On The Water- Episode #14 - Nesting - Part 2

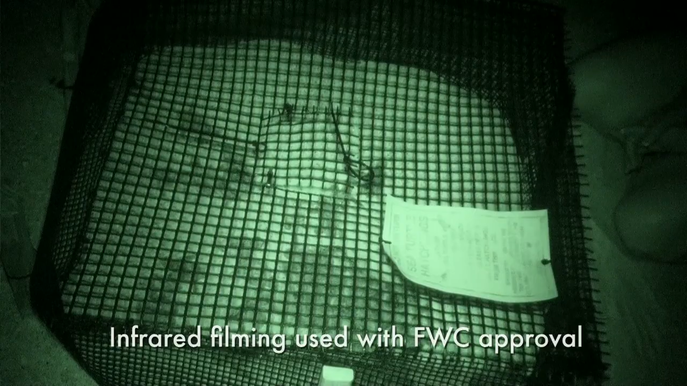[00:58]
So when that nest does hatch, that cage will keep them all contained until a permitted person can make it out there and make sure all those turtles make it to the water safely.
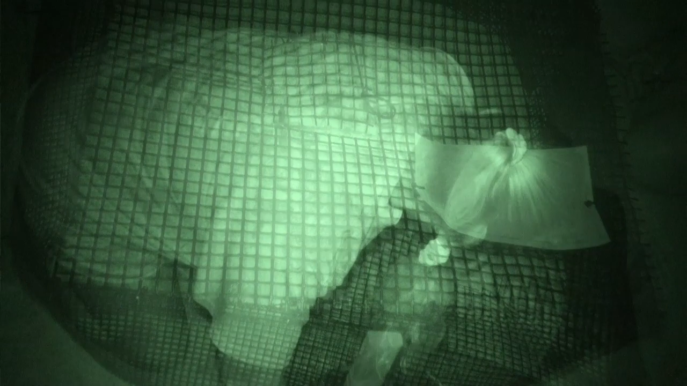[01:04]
So once the hatchlings come up out of the sand and are in the cage, our volunteer will remove those hatchlings from the cage, take them down a little closer to the water.
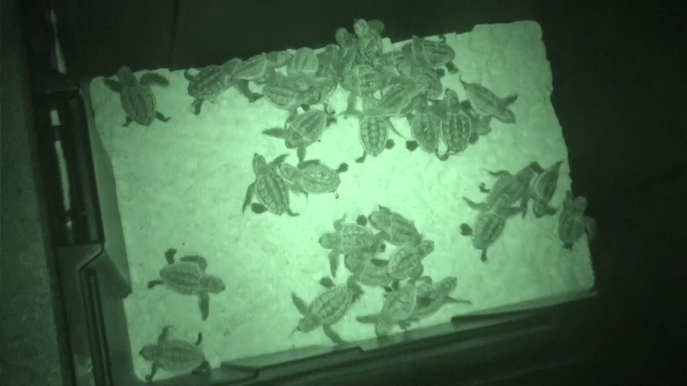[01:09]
We still want to make sure they have plenty of time to walk on the beach to the water.
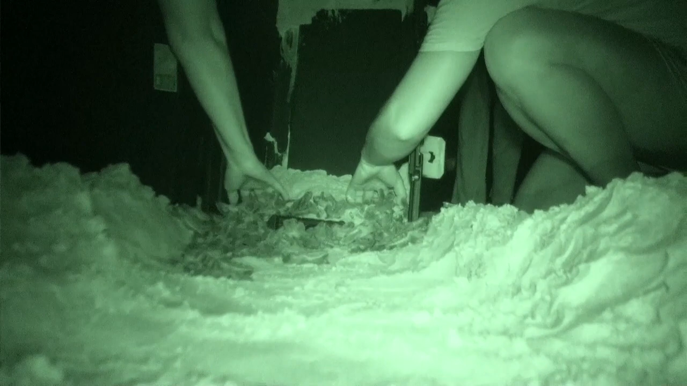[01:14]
This is all part of the imprinting process so they know to come back to these same beaches once they grow up and become adults and are ready to lay their own eggs.